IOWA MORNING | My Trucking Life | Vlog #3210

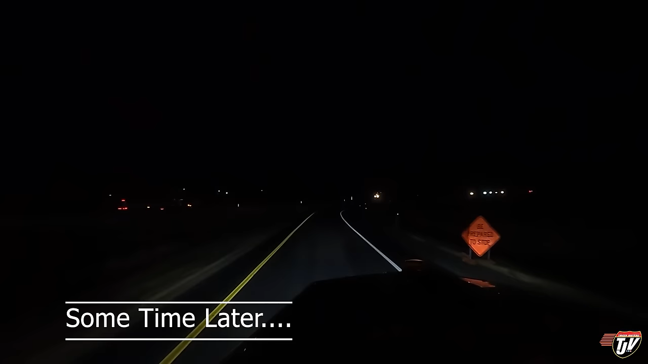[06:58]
Tires. We're just merging onto I-35 northbound. Still in Iowa. Just stopped for supper. Continue on this road for 226 kilometers. So we're gonna get past Minneapolis. Maybe we'll stop at that same Clearwater truck stop we usually stop at. Maybe we'll go a little further, I don't know.
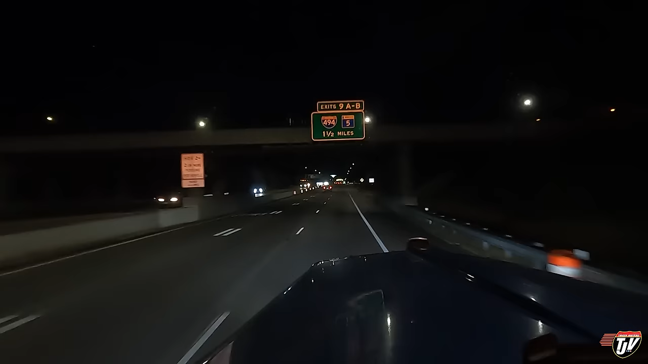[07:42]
We've made it here to Minneapolis, and it turns out that Karen's going to interrupt me. Every time. It turns out that we're actually going to make it exactly to Clearwater to my regular favorite truck stop there, Olson Truck Stop. I have an hour and 13 minutes left on my clock, and I need about 45 to 50 minutes of it to get there. It'll work out perfect. And from there I can get to Langbank, Saskatchewan
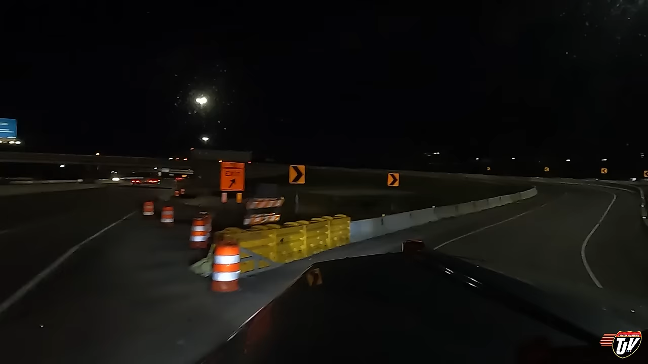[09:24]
Wait, is this the right one? Did I take the wrong? Yeah, this is the right one, right? Usually we'd be going around that way, but now they closed that off and they built this. What's going on? Yeah, this is all bumper-to-bumper traffic just up here. Why are you guys still awake? Don't you go to work tomorrow? Come on, Minneapolis, go to bed.
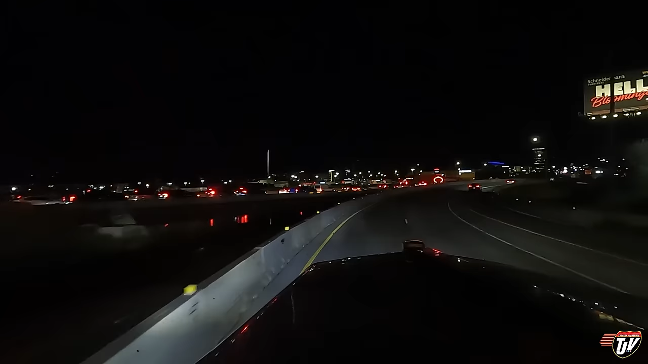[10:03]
I was just saying they're gonna be able to tell that I'm not a big city boy, like just talking to me for 5 seconds. Like, oh, this guy's not from here. No. No, I am not a big city guy. Continue on this road for 7 kilometers. Look at that traffic there to the left. That's where we want to get onto. No way. No way. Maybe I should have gone up through I-35 all the way up to 694 on the north side. Turn right and then turn left in 40 meters. Karen, you don't know what you're talking about. There's construction. Quiet.
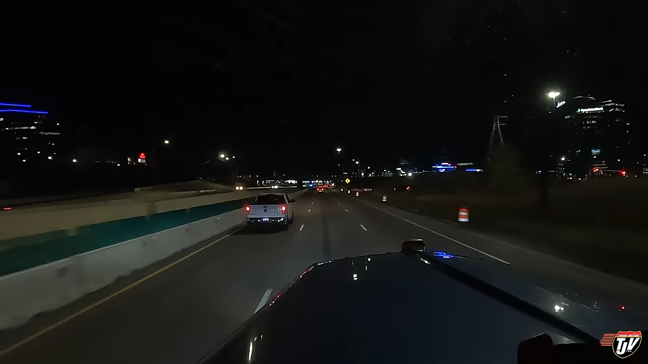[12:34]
Oh, that was the guy who let me in. He didn't seem too happy about having me pay. Whatever. Traffic holding me up there, because I don't have any time to waste. Like I said, I've now got 1 hour and 8 minutes left on my clock, and I still need about 45 minutes of it to get to the truck stop where I'm going to stop. So I have 15 minutes to play with.
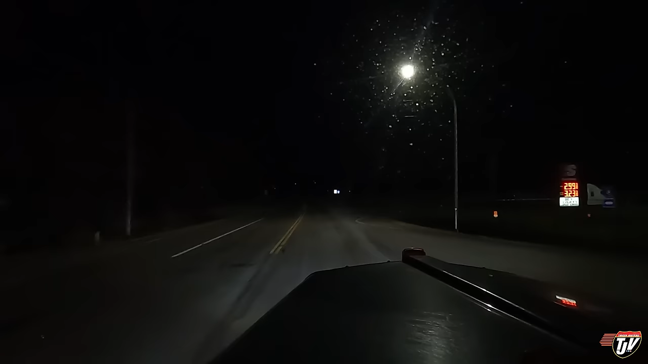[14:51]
My name is really small, like I said, so he probably didn't pull out a magnifying glass to look at it on the ground there, but this guy on our left. dare you? How dare you? That's where I like to park. There's lots of other good spots here, though. We'll find something.